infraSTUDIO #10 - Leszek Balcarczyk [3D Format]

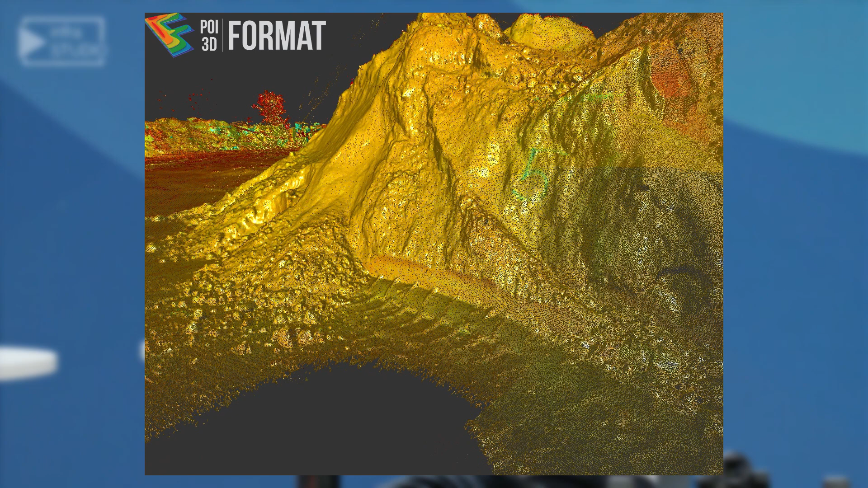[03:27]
które naszym klientom zapewni szybkie, częste i dokładne dostarczenie
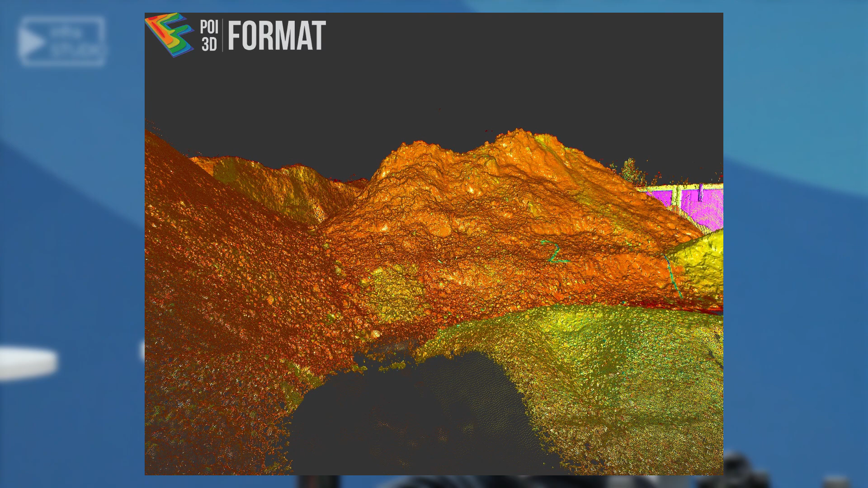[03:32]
informacji o swoich stanach magazynowych materiałów sypkich.
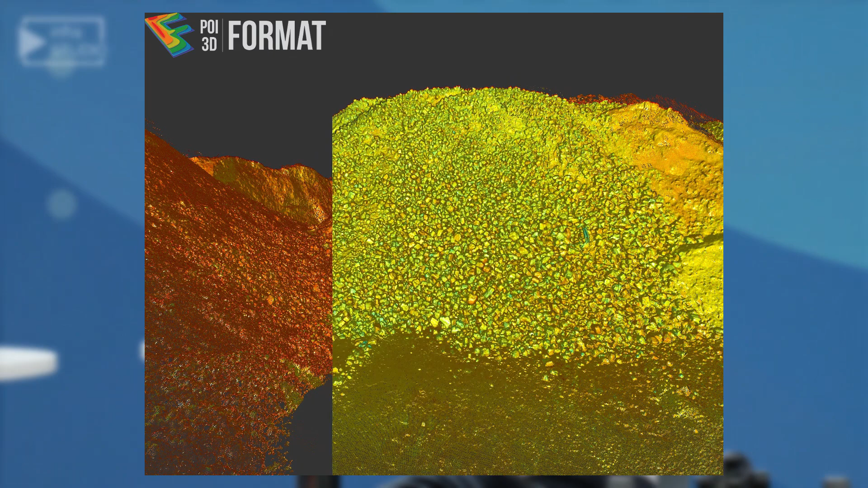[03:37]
Co ważne, chcemy to zrobić w sposób zautomatyzowany. A wkąd się wziął pomysł na ten projekt?
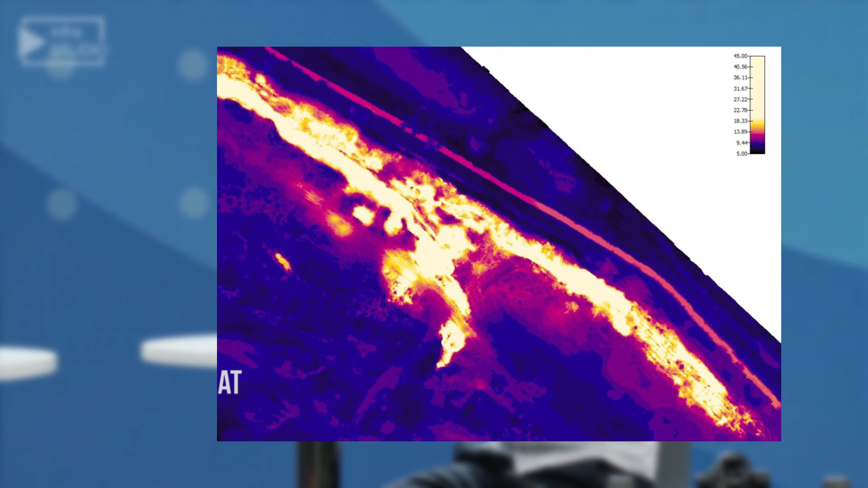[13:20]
Ostatnio na przykład zaczęliśmy wykonywać pomiary termowizyjne w trójwymiarze z zastosowaniem
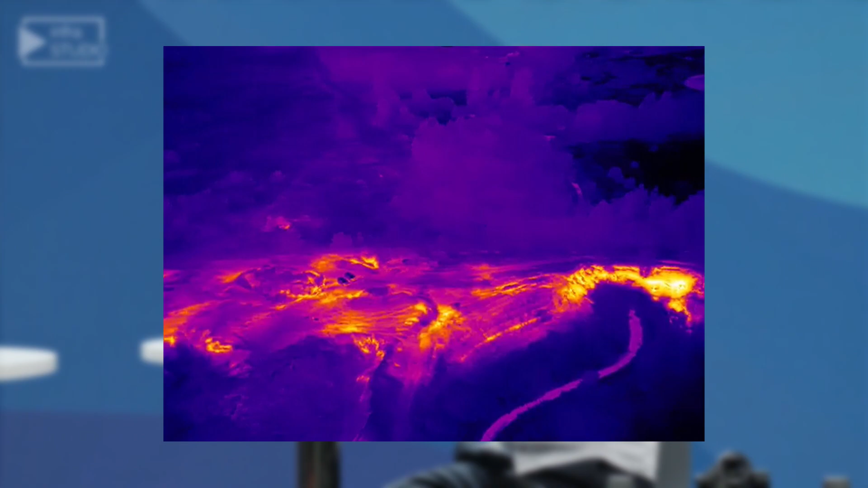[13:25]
technik fotogrametrii i skaningu laserowego niezależnie.
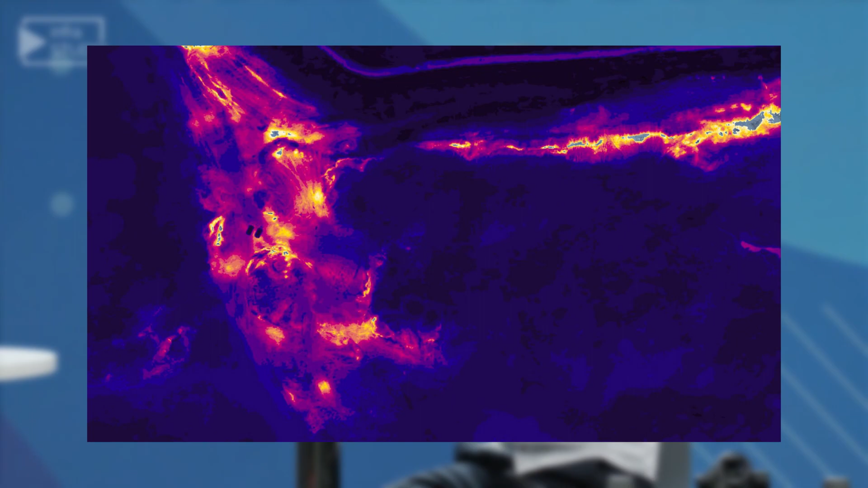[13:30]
Jeśli chodzi o termowizję, w ostatnich nawet dwóch tygodniach realizowaliśmy trzy zadania z zastosowaniem techniki termowizji w trójwymiarze.
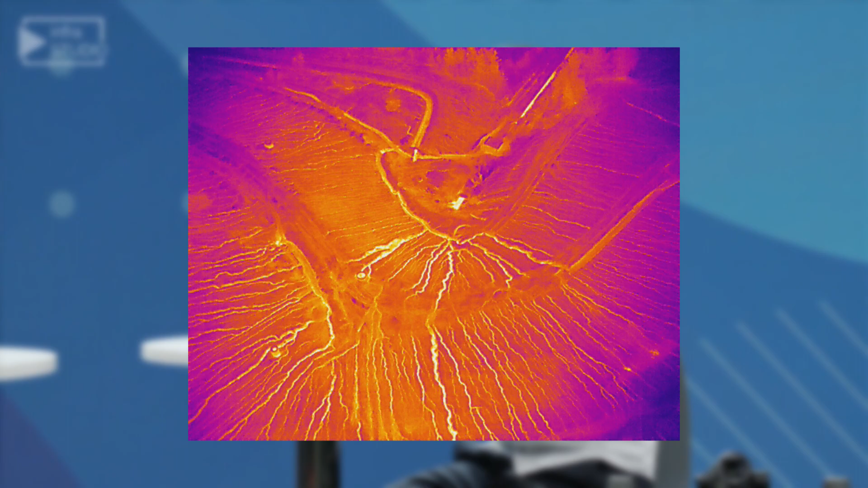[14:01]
Okazało się, że w podczerwieni doskonale widać te procesy.
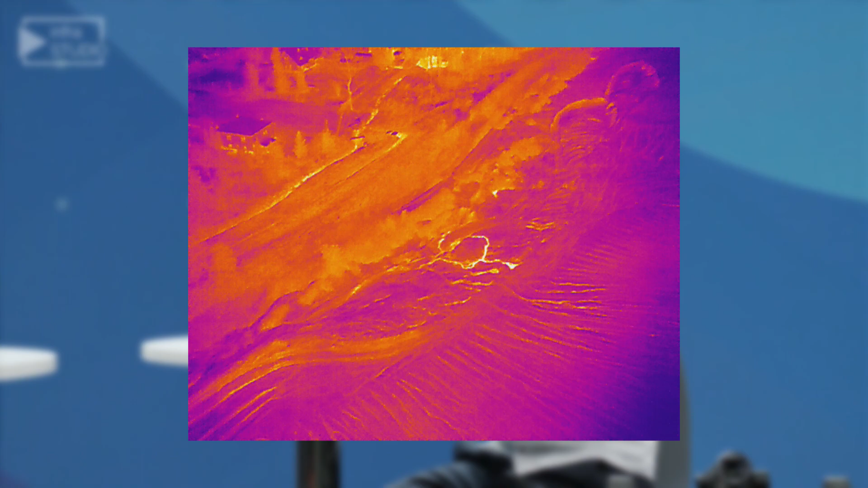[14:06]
Innym projektem jest projekt SUMAT, w ramach którego działamy razem z Instytutem Technik Górniczych COMAK,